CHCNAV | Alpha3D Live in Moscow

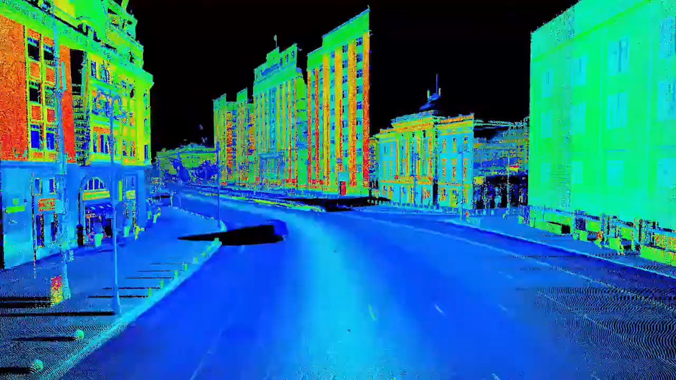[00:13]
Hello everyone, it's CHC Navigation here, and today we come back to mobile mapping system.
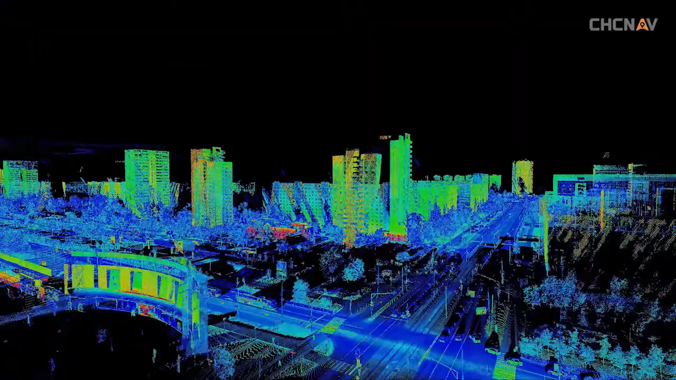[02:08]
Now we just need to sit back and observe the measurement process.
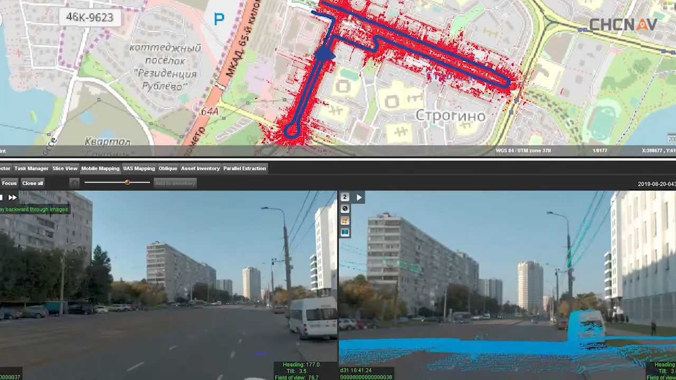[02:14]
If your tablet battery runs out, just take up another one and the measurement process won't be affected.
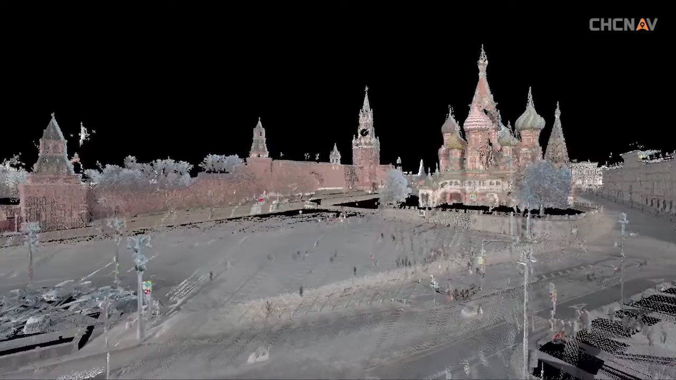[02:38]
The result is a dense, real-color point cloud, as well as high-resolution panoramic images.
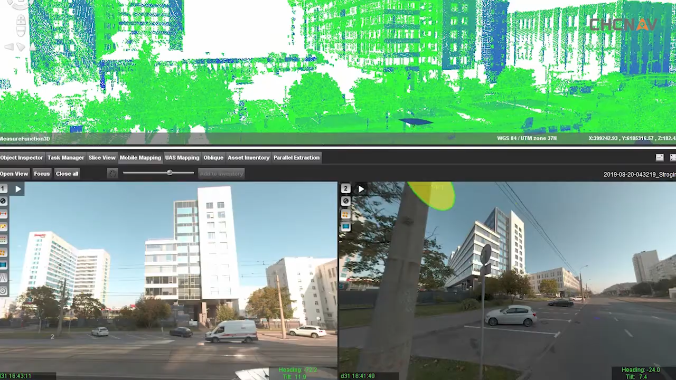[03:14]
Second, generate the point cloud and geo-reference panoramic pictures, and then colorize the scans. Third, get the information you need from the point clouds in images like profiles, DTM, geometric dimensions,
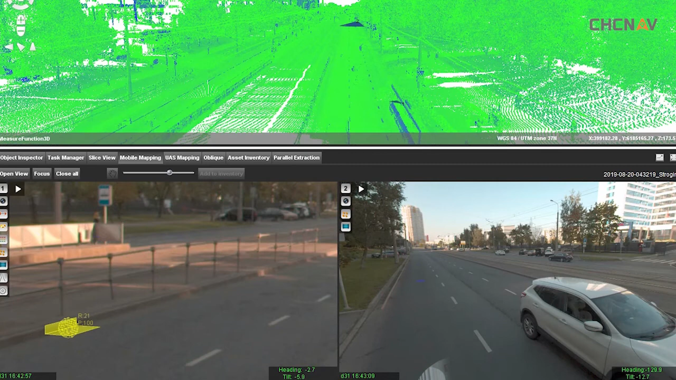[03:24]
road surface quality information, feature extraction, like locations of road signs and fences. So easy we bring reality into 3D. The future is here!